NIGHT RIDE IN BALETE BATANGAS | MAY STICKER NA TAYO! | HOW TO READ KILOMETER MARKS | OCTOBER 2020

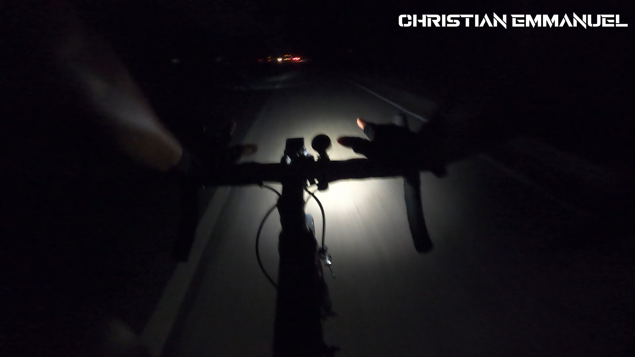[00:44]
Part na isa din part na walang ilaw. Bulak na barangay hall. Marami na ulit na ilaw.
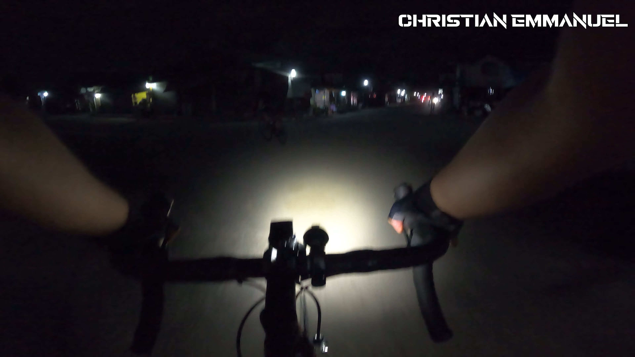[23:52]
And ayun, paahon na kami. So, dito nyo makikita kung gaano ka ganda na itry dito sa Balete.